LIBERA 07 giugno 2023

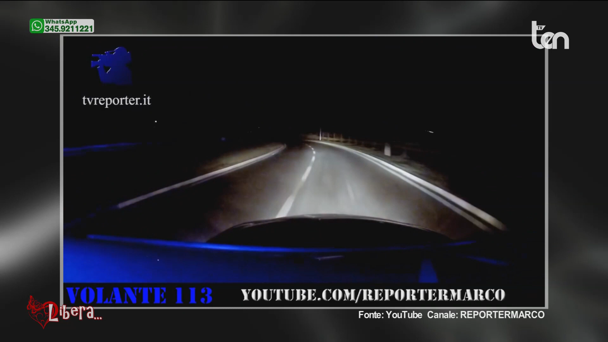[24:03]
45, Cesarina, che stiamo dietro! Alla Cesarina ricevuta, che sta dietro, va bene, ma abbiamo la targa adesso mezzo? Continuano! Continuano sulla nomentana, quindi...